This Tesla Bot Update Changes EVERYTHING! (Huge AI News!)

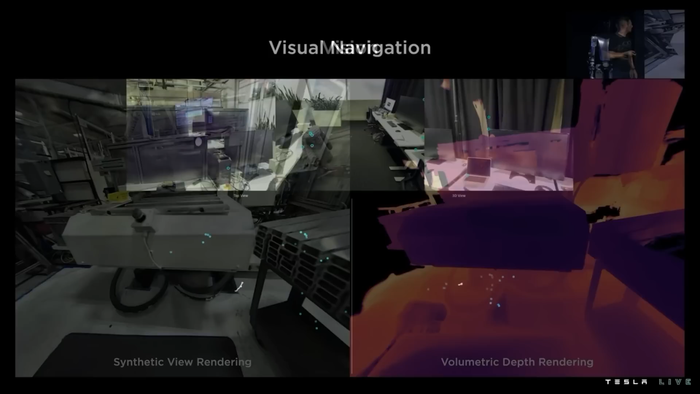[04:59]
they went deep on the mechanics and functions that allow Optimus to use its machine vision to navigate its environment, and it's perhaps the most important feature of the bot.
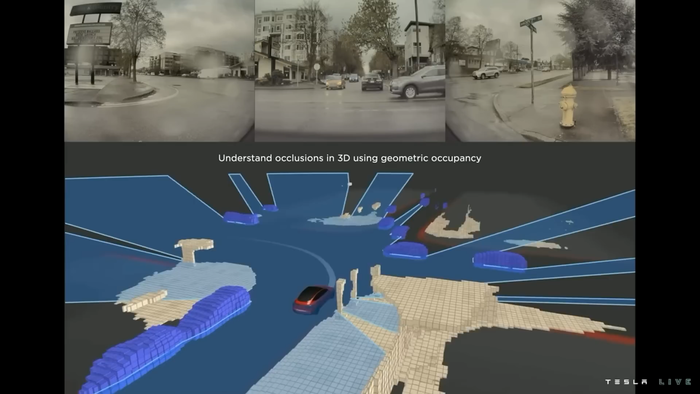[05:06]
As has been highlighted before, the bot uses the same computer vision that's present in Tesla's full self-driving software,
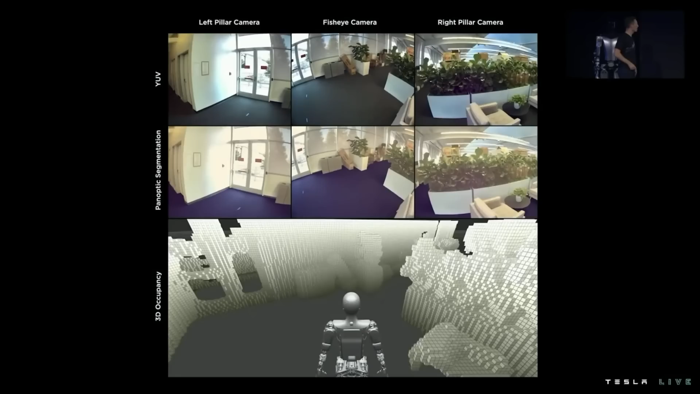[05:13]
and is equipped with volumetric sensing and the ability to detect edges and surfaces.